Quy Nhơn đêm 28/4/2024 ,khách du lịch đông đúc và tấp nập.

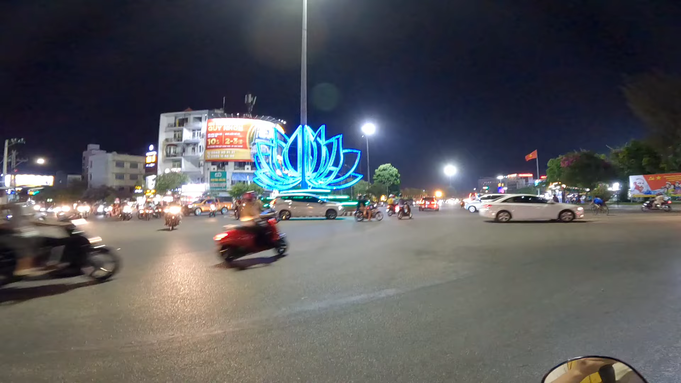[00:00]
Xin kính chào cô chú anh chị và các bạn. Hiện tại bây giờ là 7 giờ rưỡi tối thì mình đang có mặt tại trung tâm thành phố biển Quy Nhơn, tỉnh Bình Định. Vị trí mình đang đứng ở đây là tại cái khu vực trung tâm của thành phố biển Quy Nhơn đây. Đây là cái khu ngã sáu Ngô Mây, cũng như là cái khu vực quảng trường và tượng đài Nguyễn Sinh Sắc, Nguyễn Tất Thành.
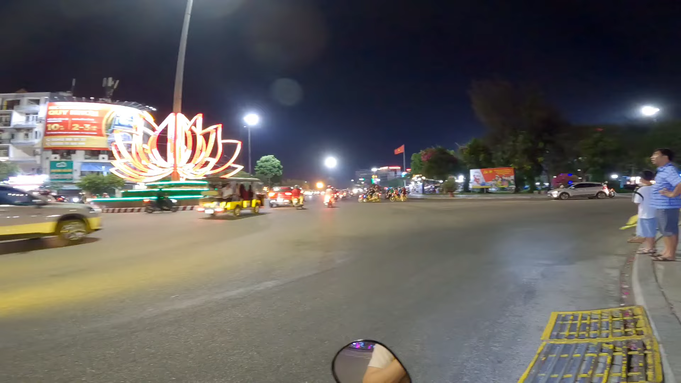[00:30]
Thì đêm nay là cái đêm thứ hai nghỉ lễ, từ đêm 27 cho đến là mùng 1 tháng 5. Thì trong video này mình sẽ lòng vòng mình review cái không khí, cái cảnh quan quang, cũng như là cái sự đông đúc đêm nay tại thành phố biển Quy Nhơn, gửi đến cô chú anh chị các bạn xem nhé.
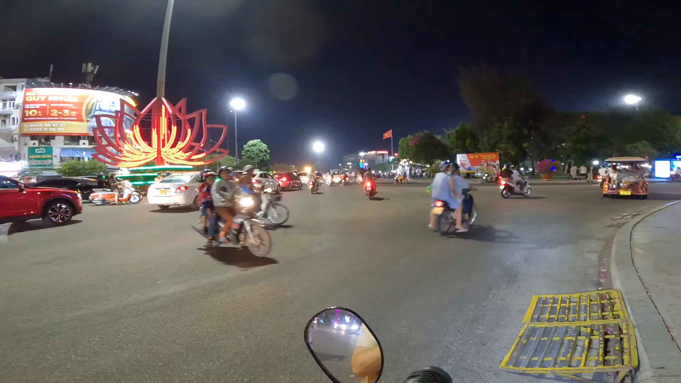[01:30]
nhưng mà cứ về chiều đêm thì tại khu vực thành phố biển Quy Nhơn thì nhờ có gió biển cho nên là không khí nó rất là đỡ đi rất nhiều. Dọc cái con đường biển thì nó cũng khá là mát.
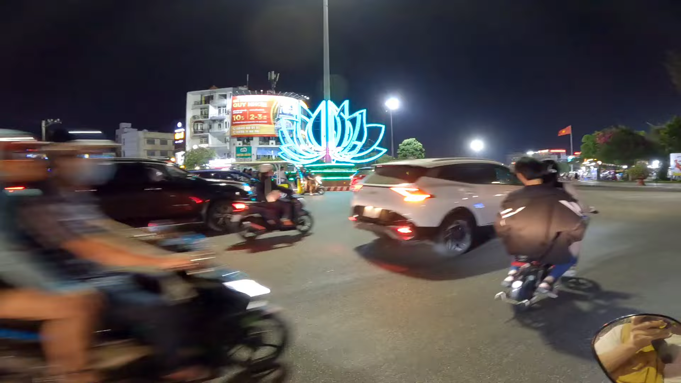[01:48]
Giờ mình thấy dòng người, xe ô tô các loại cũng như là xe taxi, xe điện, rồi xe khách du lịch đoàn á, ta đi qua lại đây rất đông nè. Rồi đi vòng. Đây, khu vực đây một quán cơm. Rồi giờ mình rẽ qua đường Xuân Diệu. Đây.
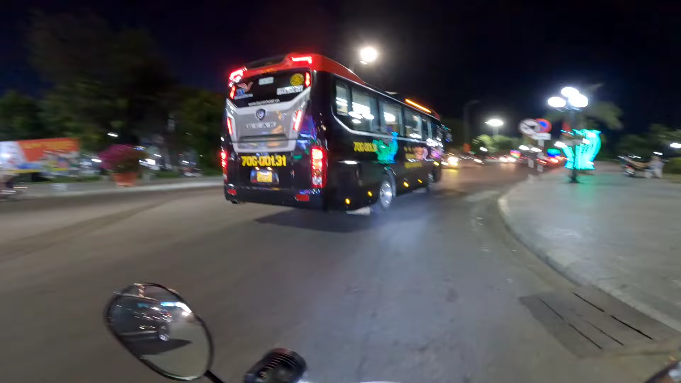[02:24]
Mà nói là năm nay nghỉ lễ khá là dài, tới 5 ngày, cho nên là không có cái điều kiện để du khách
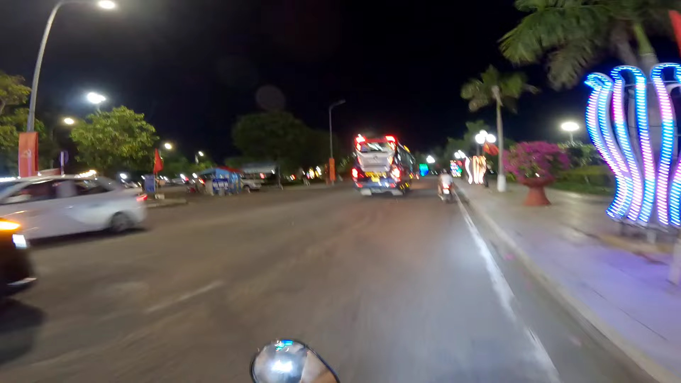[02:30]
khắp mọi nơi, người ta có thể là đi trải nghiệm, đi du lịch đến những cái nơi mình yêu thích. Và thành phố biển Quy Nhơn cũng là một trong những cái điểm đến cũng khá hấp dẫn đối với du khách ở trong và ngoài nước. Không biết thì những ngày nghỉ lễ dài năm nay cái lượng khách đến Quy Nhơn
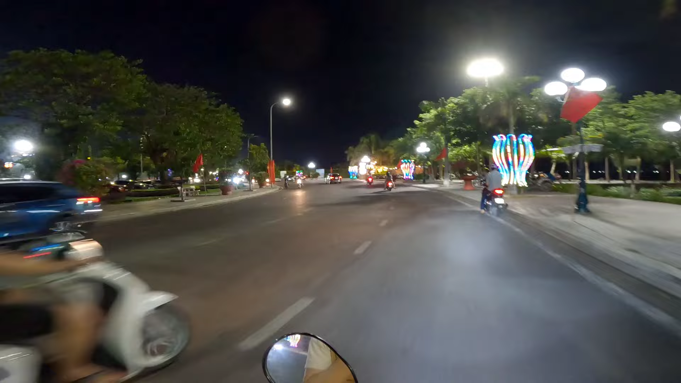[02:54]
ở mức độ như thế nào. Hiện tại hôm nay là ngày thứ hai, khách đã đến ngày hôm qua là ngày đầu tiên. Hôm nay ngày thứ hai thì mình thấy rồi, có lẽ là đông. Đây, khu vực này mình thấy xe ô tô ở các cái tỉnh thành người ta đến đây rất đông.
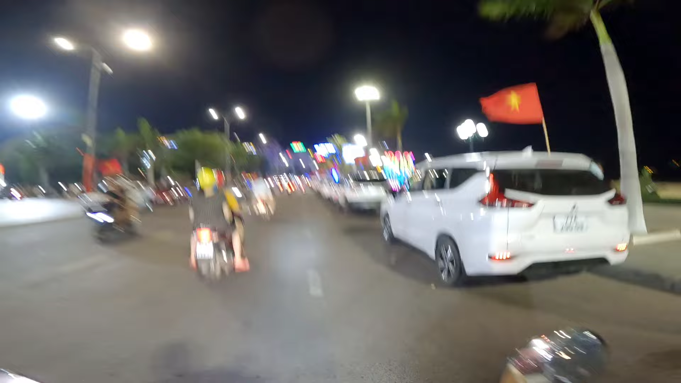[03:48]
xe của các tỉnh thành ở Tây Nguyên này, rồi ngoài phía cánh Bắc, rồi Sài Gòn, rồi phía cánh trong Nam nữa nha, miền Tây nó cũng ra đây.
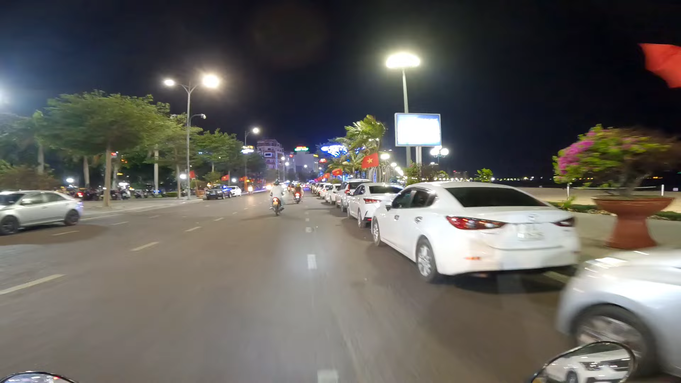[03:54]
Những năm qua thì tại thành phố biển Quy Nhơn thì thu hút rất là nhiều khách ở trong và ngoài nước đến du lịch, đặc biệt là vào dịp hè, dịp lễ, dịp Tết.
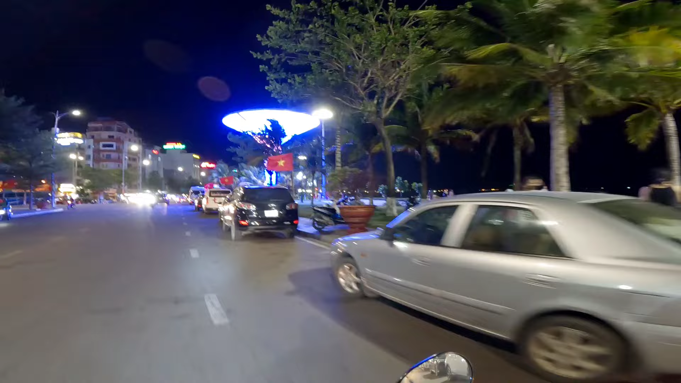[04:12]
Đây, đi dọc cái con đường Xuân Diệu ven biển này rất là mát nha, mát bởi vì nó trống, đoạn này là nó trống, mát lắm. Rồi đây.
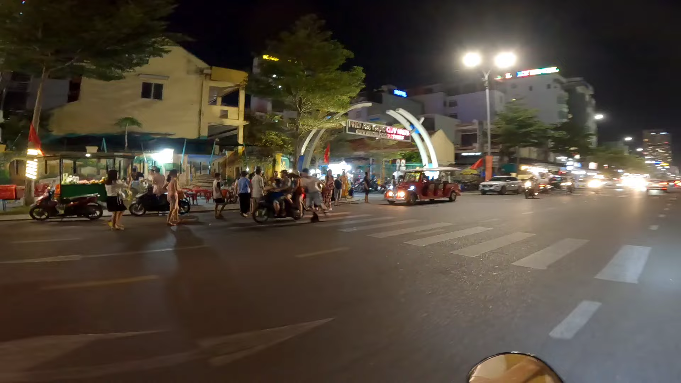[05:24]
Đây chỗ này là phố ẩm thực này, tổng phố ẩm thực đêm nay, phố ẩm thực đêm nay có vẻ thấy là chật cứng luôn, chật cứng người luôn. Mình đi nhanh nhanh cái đoạn này xíu, một xe ô tô quá để dày luôn rồi. Không còn chỗ mà để nữa rồi. Cái ngoài biển này
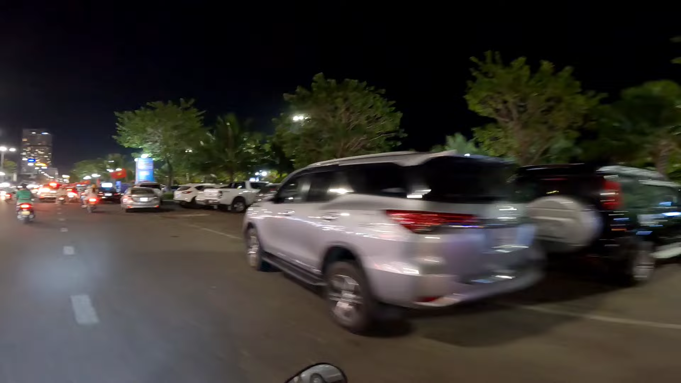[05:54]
người ta đi ra biển nhiều nha, đường Trung Diệu nè, đẹp quá trời luôn. Đây quán hàng hải sản đây rồi, chật người luôn ha. Quá đông luôn. Có thể hôm nay là khách sạn nhà nghỉ có thể là hết phòng luôn, cháy phòng luôn.
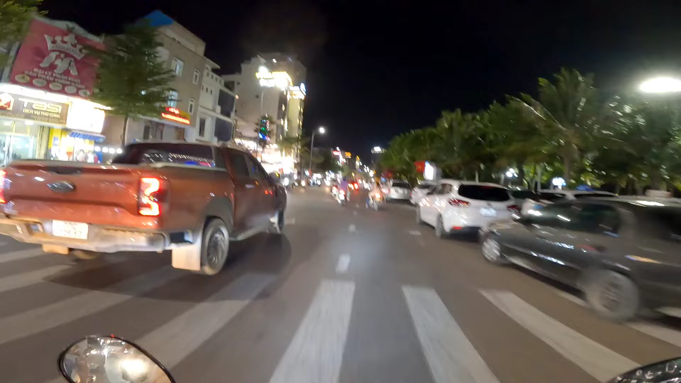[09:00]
phía đông bắc của thành phố Quy Nhơn, còn cuối đường Xuân Diệu là nó nằm ở trên cái phía tây nam của thành phố Quy Nhơn. Ôi, xe ô tô quá nhiều luôn. Phải nói là những năm gần đây người dân Việt Nam
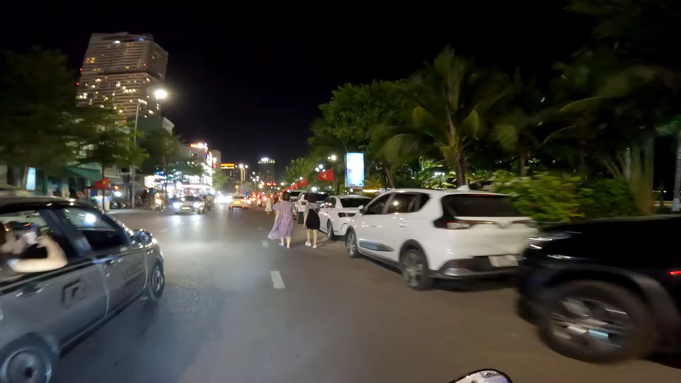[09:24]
mua và sử dụng xe ô tô ngày càng tăng. Vào những dịp lễ, dịp Tết thì người ta có thể đi du lịch, đi chơi ở xa nó rất là tiện. Rồi đây nữa đâu.
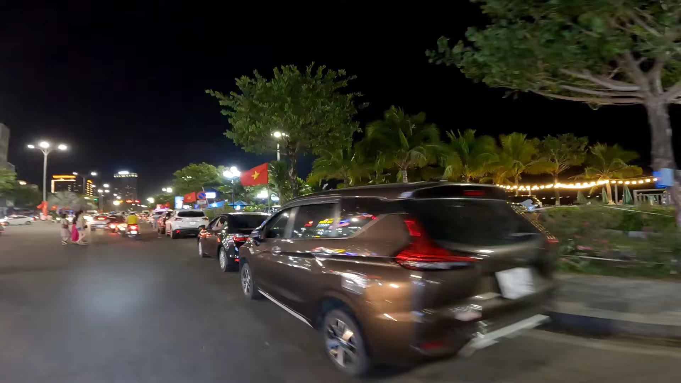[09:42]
Đây khu này xe ô tô đậu, nhìn ở trong đó nè, trong bãi trong đó nè. Quá trời luôn, bãi trong.
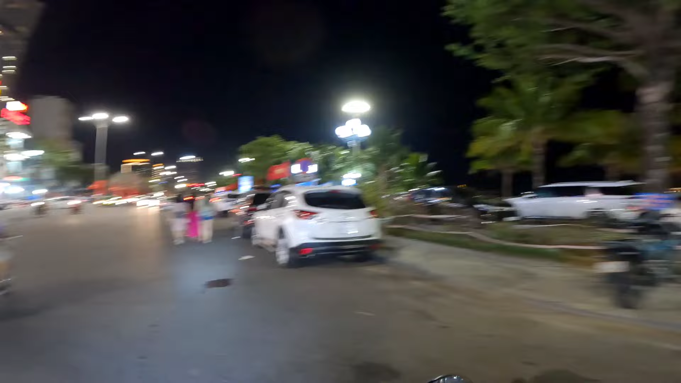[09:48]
Đây khu các cái nhà hàng hải sản ở đây nữa, quán nhà hàng đây.
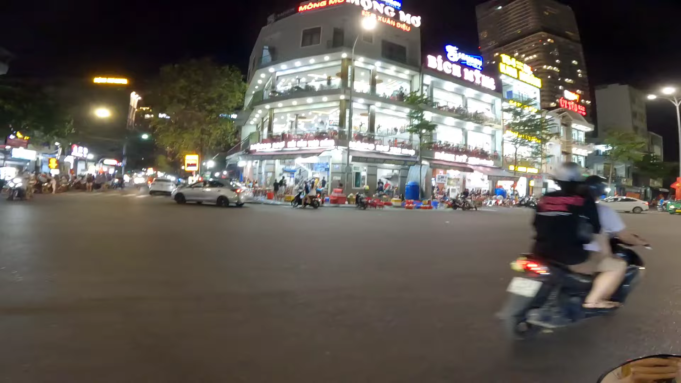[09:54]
Đông người. xuống dưới đây rất là mát nha. Mình đang xuống cái đoạn gần tượng đài chiến thắng luôn.
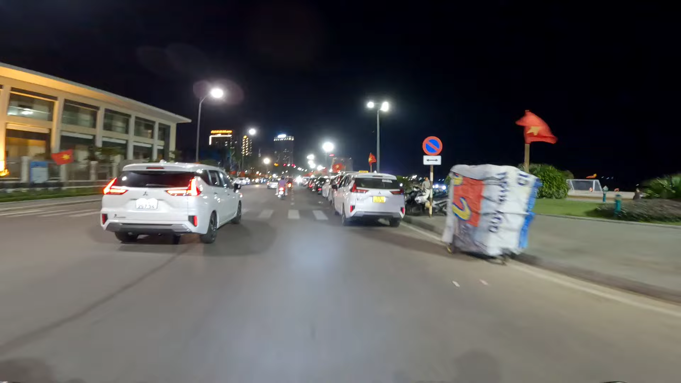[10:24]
Một chỗ này cũng xe tô để dọc hai bên quá trời nhiều luôn.
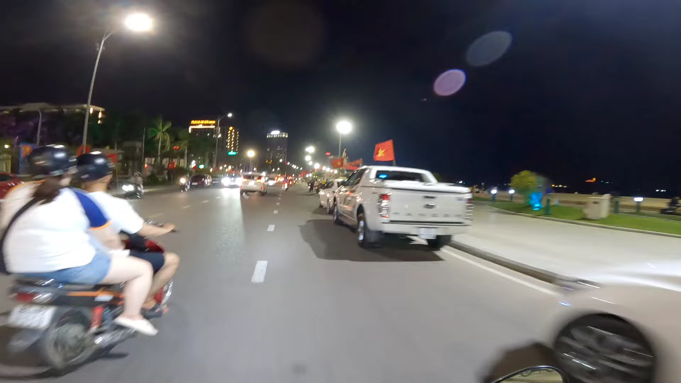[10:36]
Đang xuống khu vực tượng đài chiến thắng này.
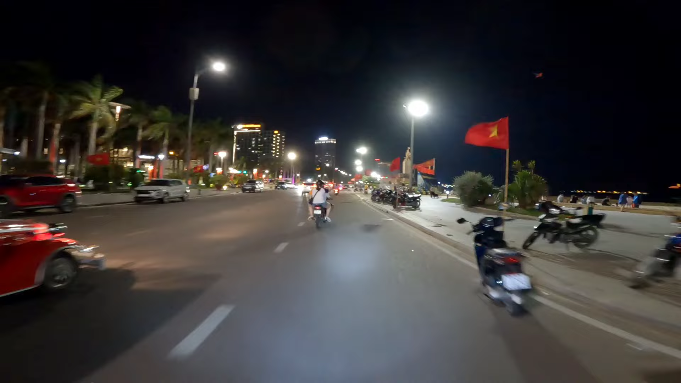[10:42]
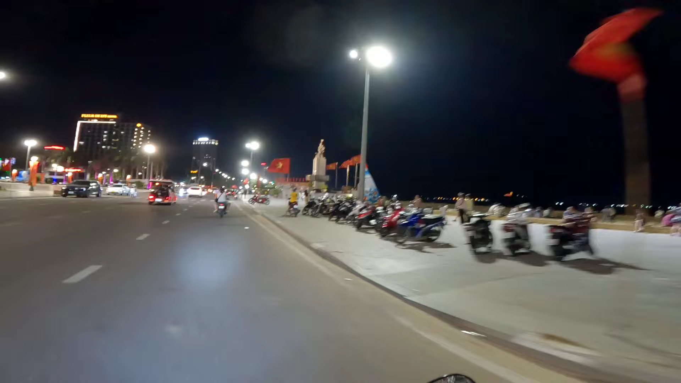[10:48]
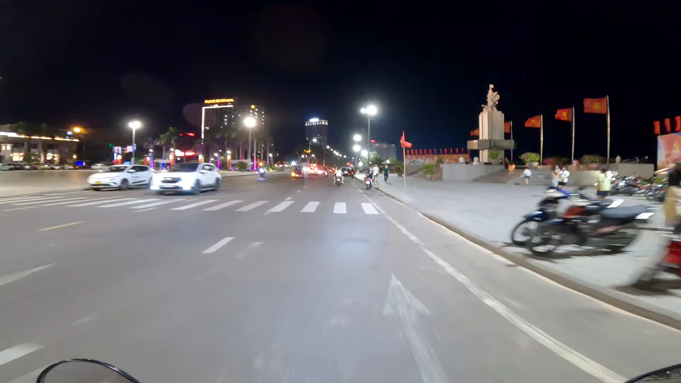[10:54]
Rất là đông nha, xe tô để dọc dọc đây. Khu vực này thì chủ yếu người ta đi trải nghiệm
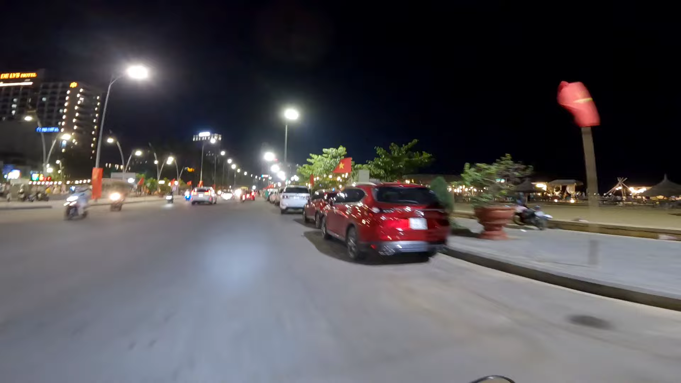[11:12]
vào hai cái quán cà phê ven biển này nè, bờ biển này. Hai quán cà phê bay biển đẹp nhất thành phố Quy Nhơn.